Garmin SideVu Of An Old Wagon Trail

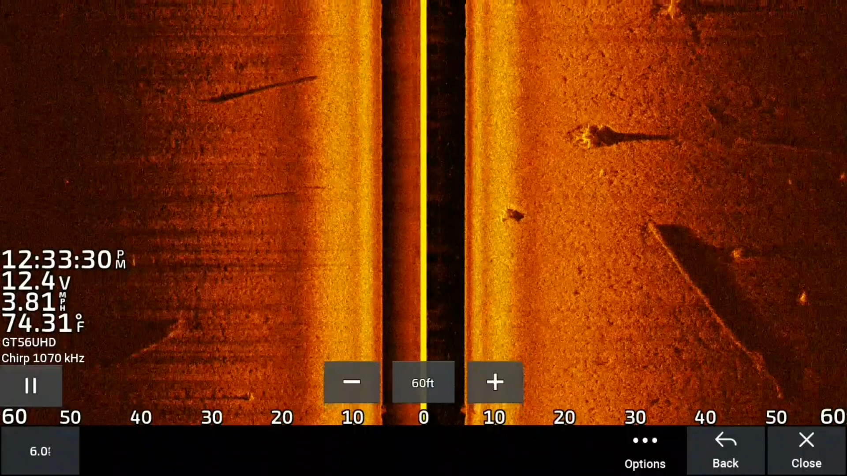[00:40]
On screen: water 74.31°F, speed 3.81 mph
But oxbow lakes, before flood structures were put in, these lakes would dry up in the summertime because there was nothing really holding the water in. But they would dry up, and they would leave the ridges. And back in the old days, when you had a wagon, you tried to stay to the ridges because you didn't want to get stuck. But what we're going to point out is, first of all, coming up right now, and I'm going to stop, and I'm going to take three areas and point to it. But you see the darker shading.
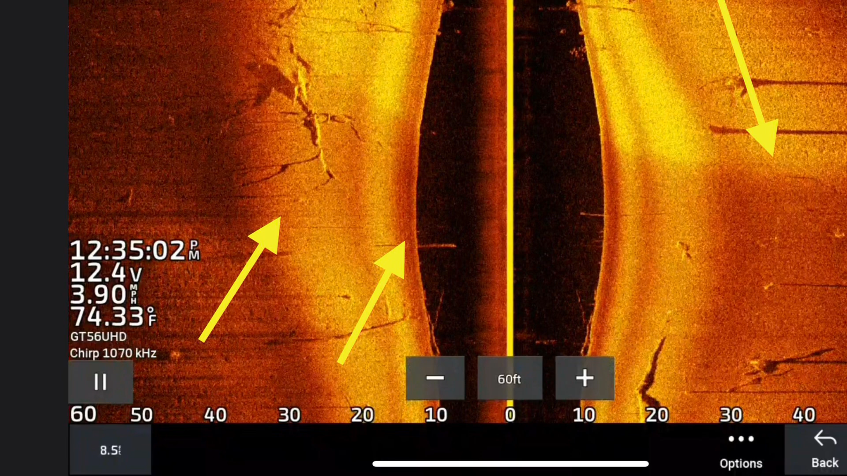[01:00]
On screen: water 74.33°F, speed 3.90 mph
That darker shading is a lower-lying area, a softer bottom, most likely a creek. Now, on the other side of this creek, you see it's very bright. Now, coming into the picture here, and I'm going to point it out with some arrows, you can see the resemblance of an old wagon trail. I mean, it's perfectly square. It's coming in the screen right now. On the left-hand side, you can literally see it's got two, it's got a log laying across it, but it's perfectly square.
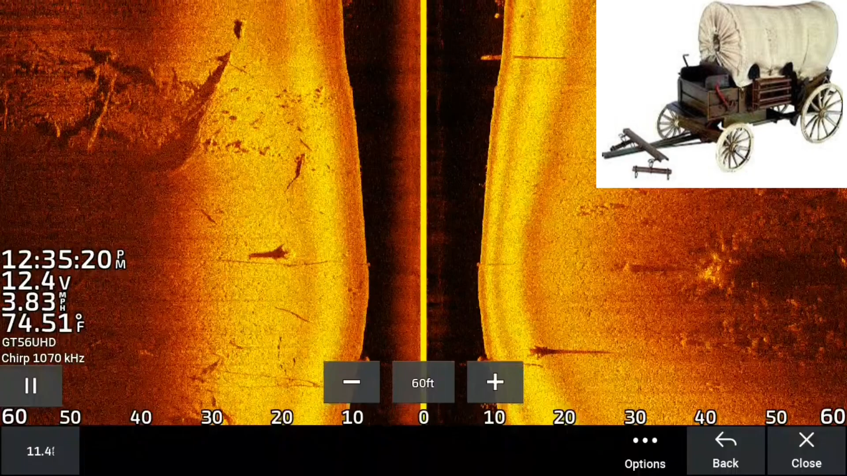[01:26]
On screen: water 74.51°F, speed 3.83 mph
Just goes right across the screen.
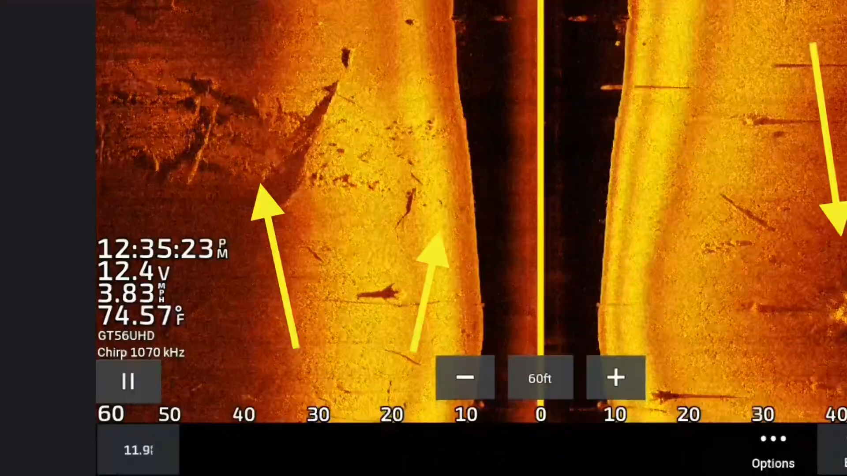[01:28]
On screen: water 74.57°F, speed 3.83 mph
Notice it's at the highest point on the fish finder.
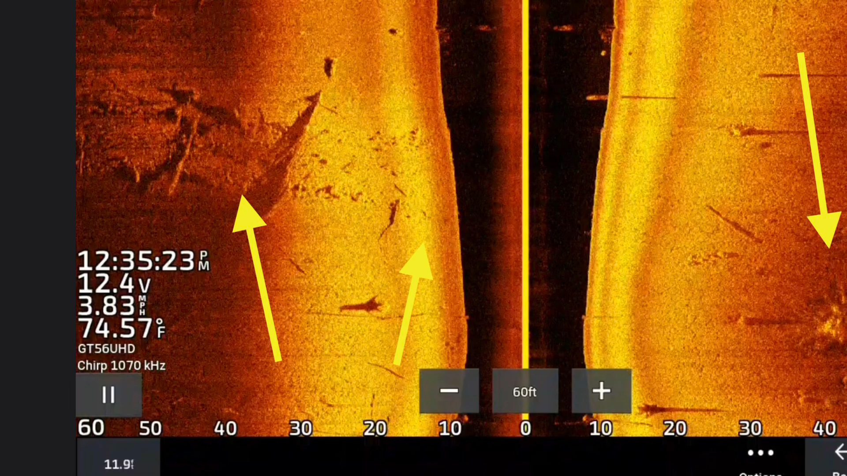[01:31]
On screen: water 74.57°F, speed 3.83 mph
That's because they try to stay out of the bottoms, and it keeps your old wagon from getting stuck.
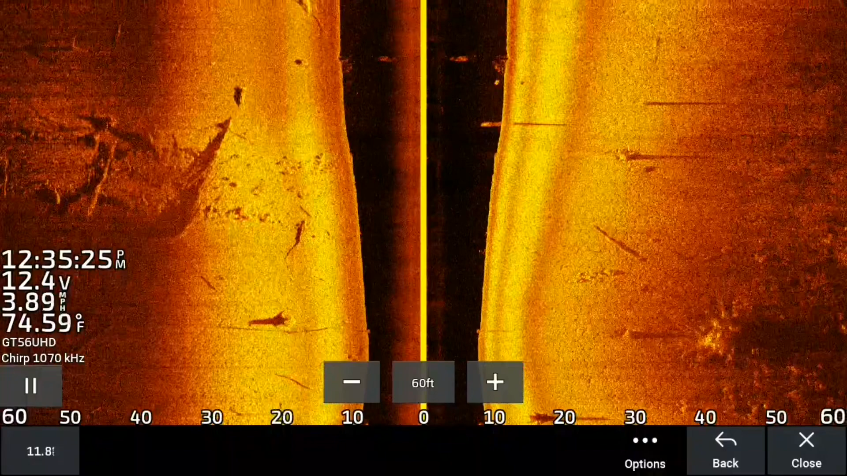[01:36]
On screen: water 74.59°F, speed 3.89 mph
Now, I just think it's amazing that, and notice as we go back off, how it gets darker there right in front of that piece of timber, that's a little bit softer bottom, probably a mud bottom, and they rode the ridges. Now, what we're going to do is take a look at this from two or three different angles, and the last angle, you need to stay put for this. I know guys can't make it past three minutes in videos, but hanging on to the end,
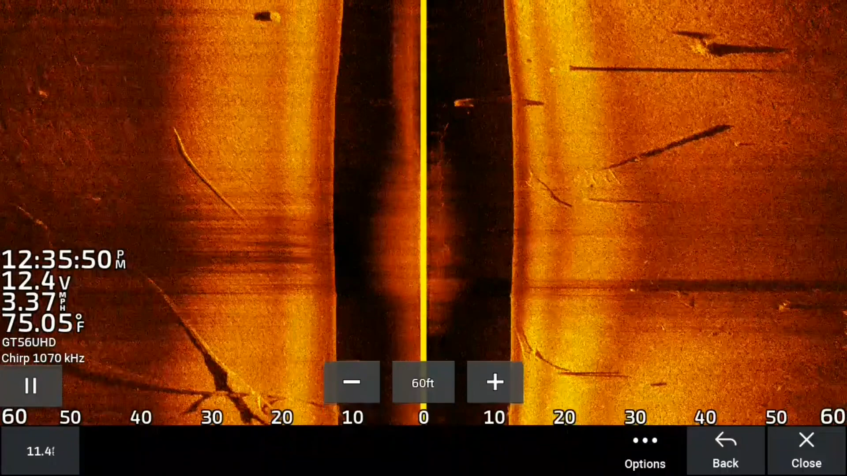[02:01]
On screen: water 75.05°F, speed 3.37 mph
you really get a beautiful shot of some of the rocks, and just coming out on the bank is so awesome. But I turned around here, and I went back and did it again, and I wanted you to see it, because seeing it from two or three angles, you know that's my thing. I believe in seeing things from two, three, four angles. That way you can really get it.
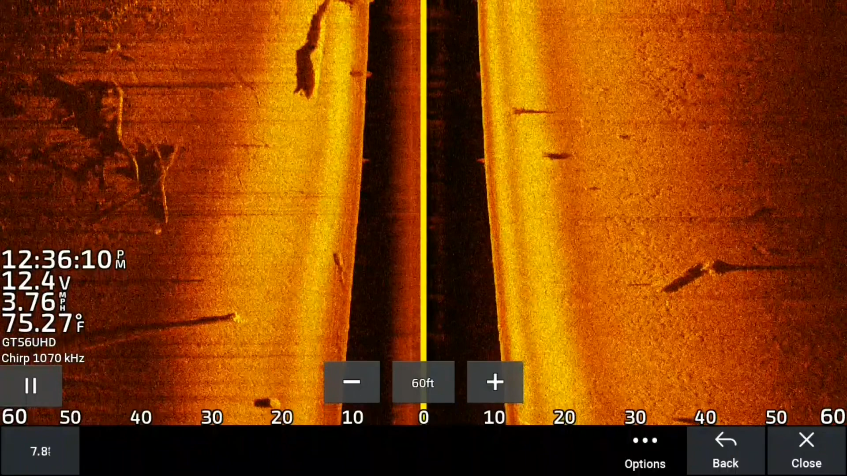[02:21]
On screen: water 75.27°F, speed 3.76 mph
But you notice how we're starting to get shallower again, and here it comes again on the left.
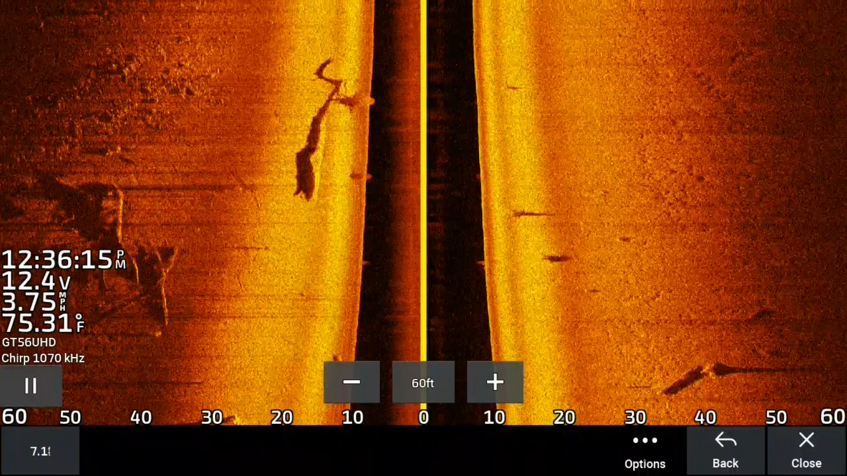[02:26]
On screen: water 75.31°F, speed 3.75 mph
Notice all those little rocks and everything coming. It's kind of coming at an angle here, and I'm going to point it out with an arrow.
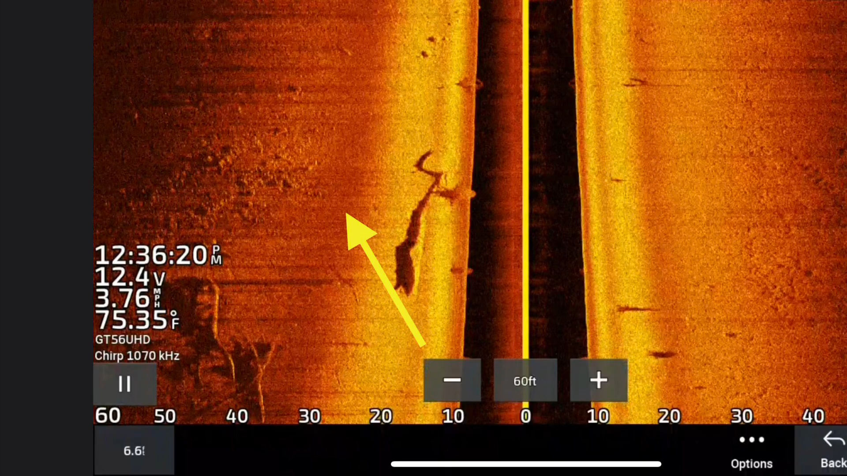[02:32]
On screen: water 75.35°F
You can see it kind of coming across the screen, and right in the middle of the screen, you can see two big rocks. I guess they would take these rocks and bring them in with them, and sure up spots that were getting low or had soft spots and like that, and it helped their wagons go across them.
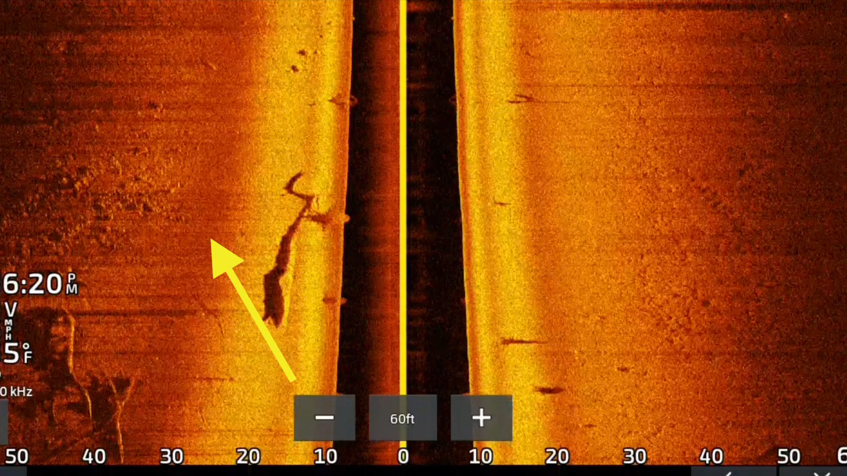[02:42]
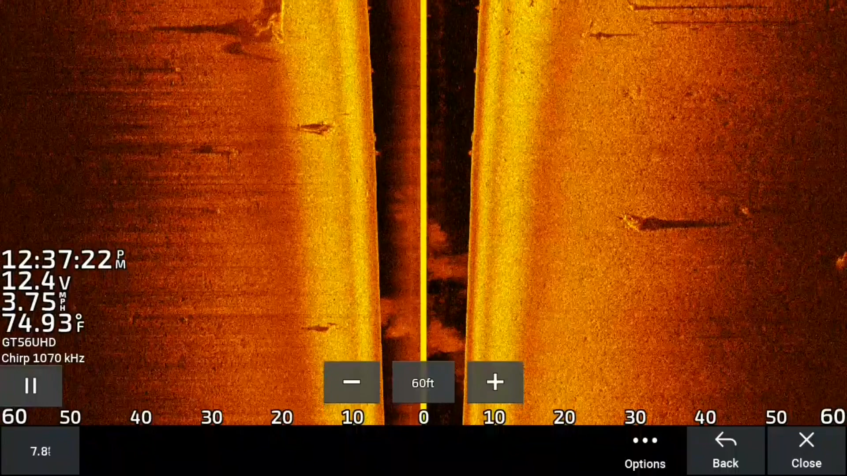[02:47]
On screen: water 74.93°F, speed 3.75 mph
But we're going to take one more look at it from a different angle, and I believe this angle is probably the best angle.
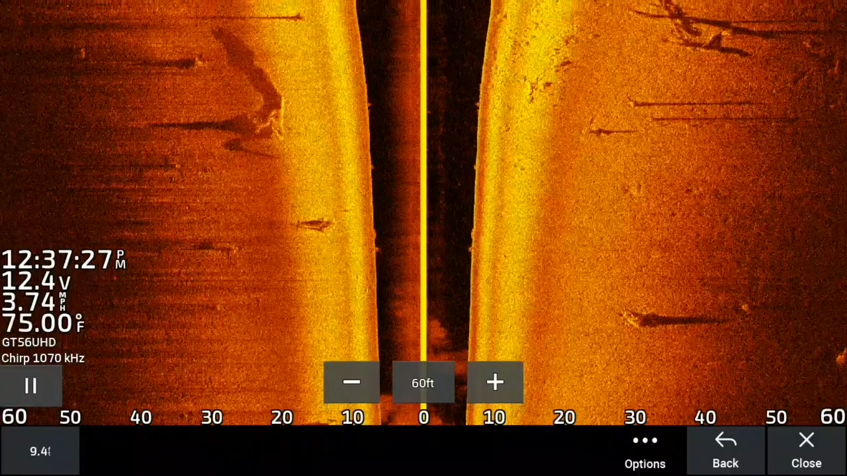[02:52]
On screen: water 75.00°F, speed 3.74 mph
It just looks amazing. You can just see the structure of it so well. It's coming in here on the right side of the screen.
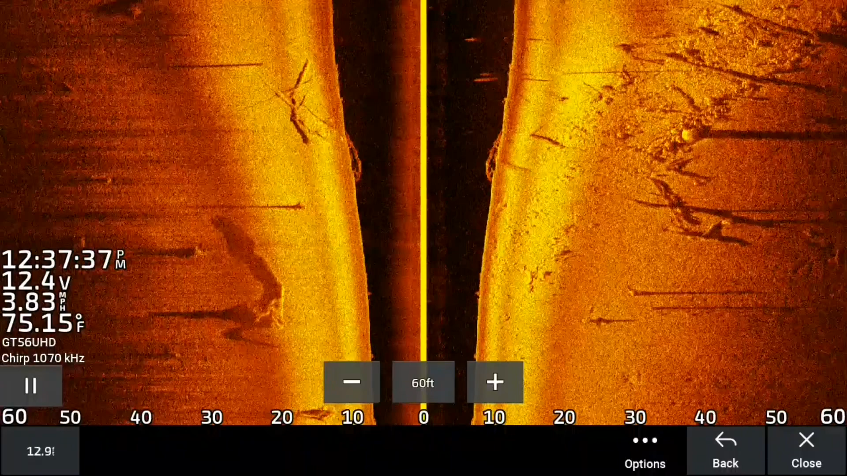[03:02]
On screen: water 75.15°F, speed 3.83 mph
Notice it looks like a little gravel road right there. So beautiful. It comes right across.
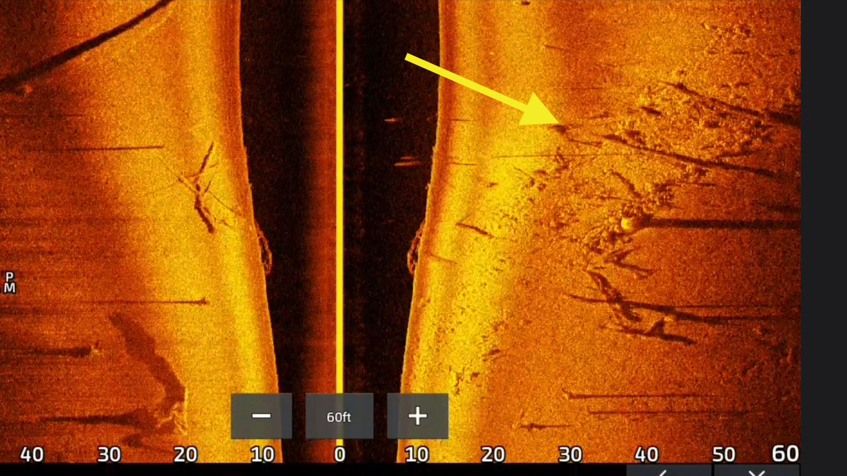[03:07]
It's perfect. And I just think this is so cool to know that some of these lakes,